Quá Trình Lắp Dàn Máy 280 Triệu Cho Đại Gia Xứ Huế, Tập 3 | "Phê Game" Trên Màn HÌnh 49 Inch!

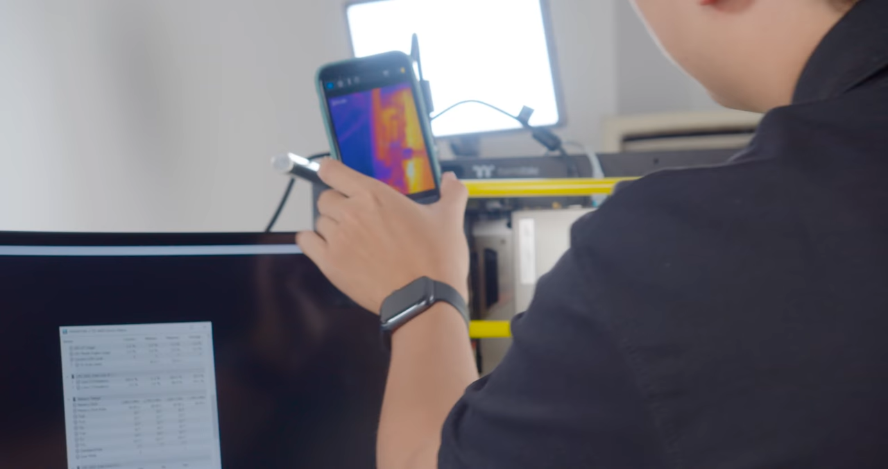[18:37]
đây ở điểm đầu ra của fit
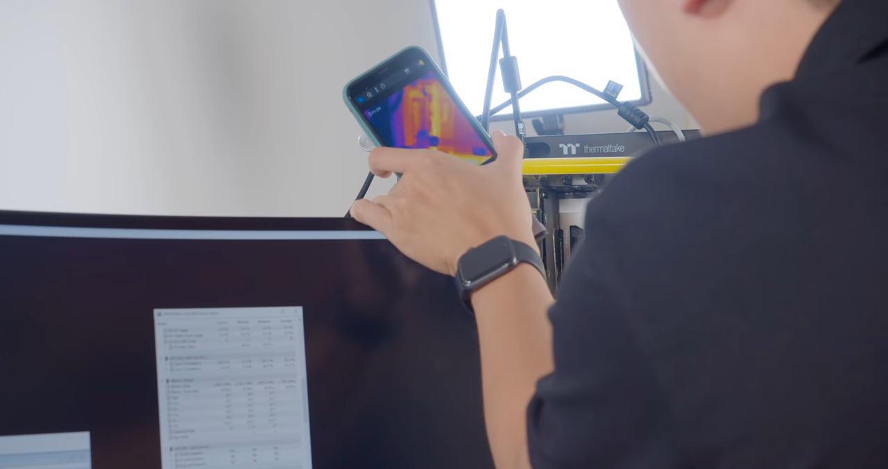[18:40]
38,39 độ C.
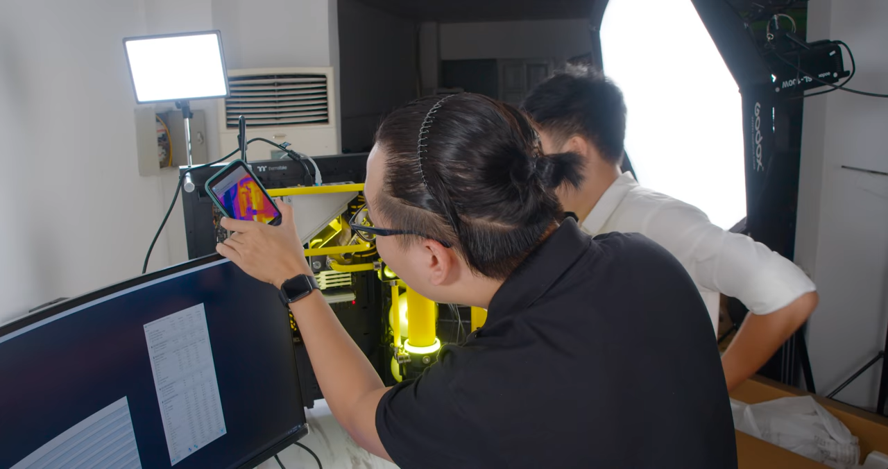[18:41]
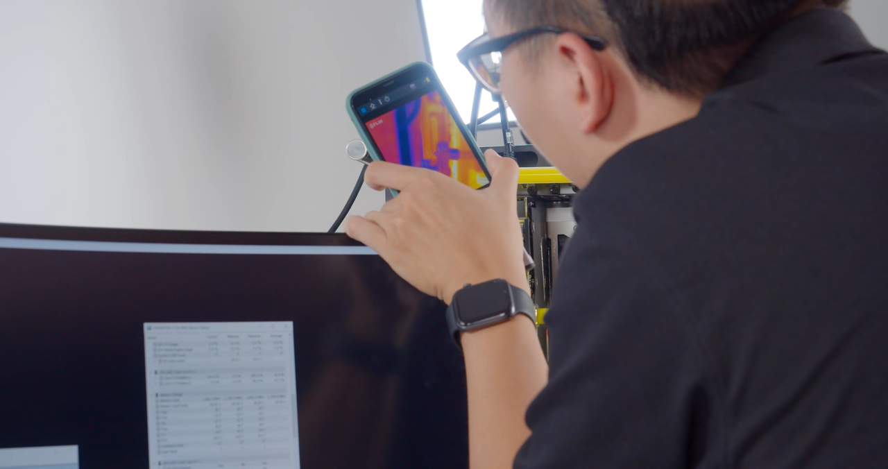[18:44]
Đây, 40 độ C, 40,4 độ C nhá.